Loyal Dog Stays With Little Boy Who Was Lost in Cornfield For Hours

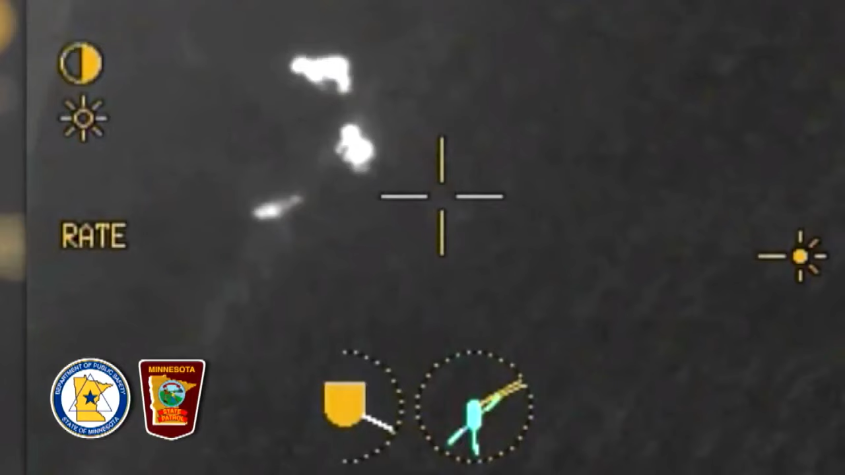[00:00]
It's a toddler lost, and that's his loyal dog who won't leave his side.
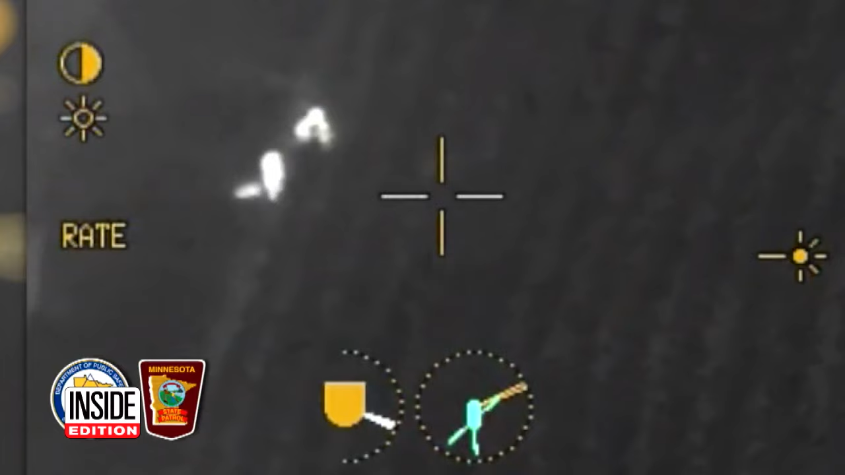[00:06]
The heat-seeking video shows the stark image of the two-year-old and his dog hopelessly lost in a giant cornfield. Get this, a puppy's there too. Can you tell me what your thoughts are when you think about the fact that the dogs stayed with him?
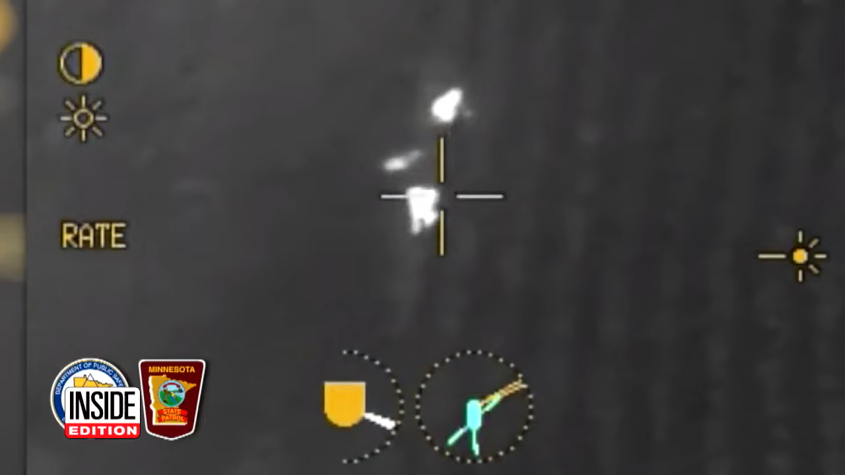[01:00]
The chopper pilot directed searchers on the ground to the little boy, who was shivering and crying.
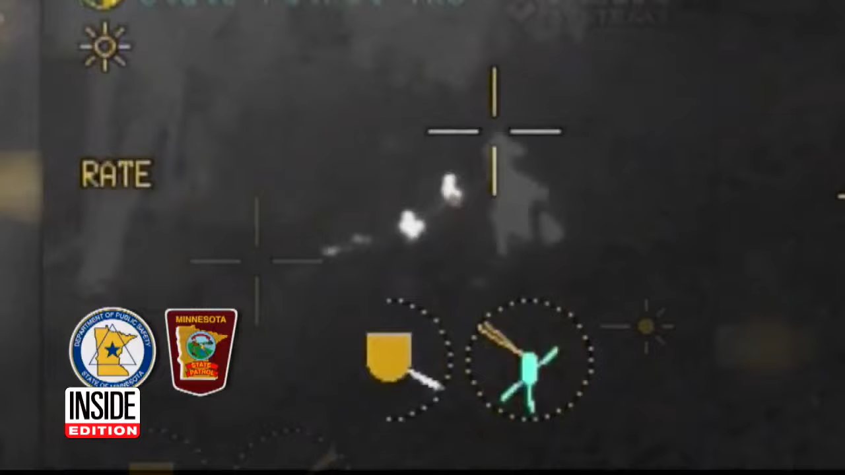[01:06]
He had been lost for three hours. She sat right next to him, and she barked the whole time.